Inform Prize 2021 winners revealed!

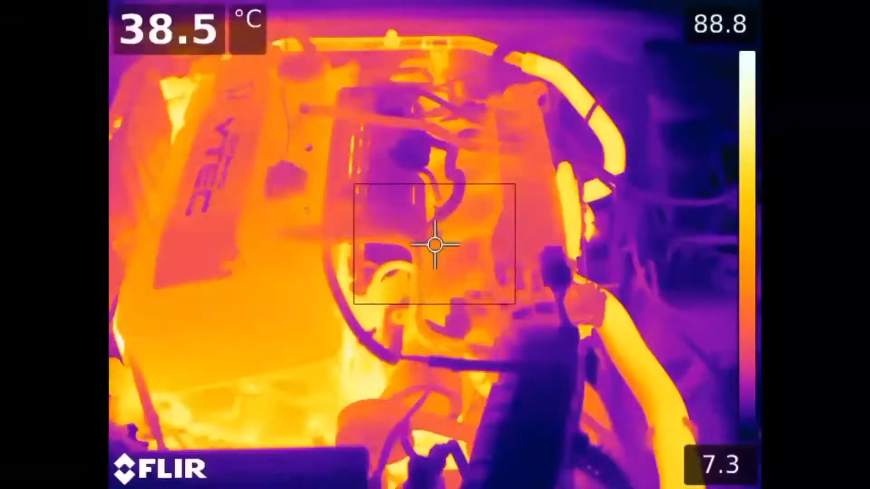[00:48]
On screen: spot 38.5°C
That is why the industry has moved to use cameras with thermal vision.
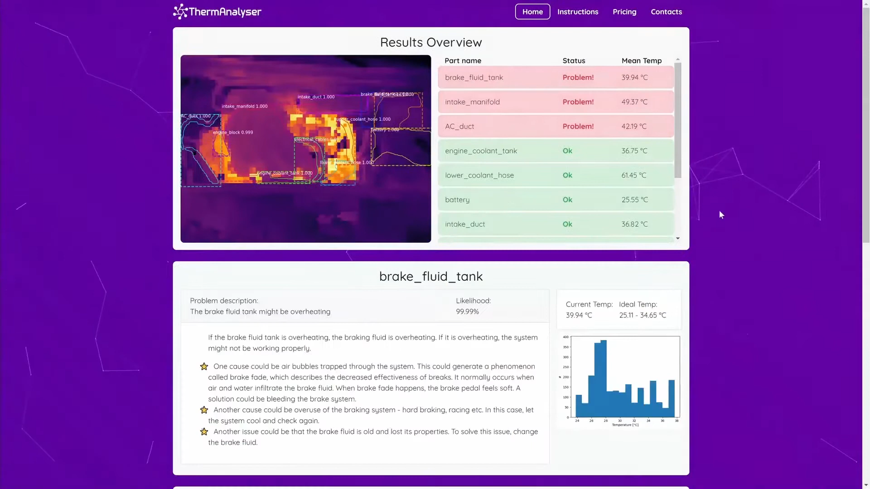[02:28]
In this case, our algorithm has found three car parts that have abnormal thermal states.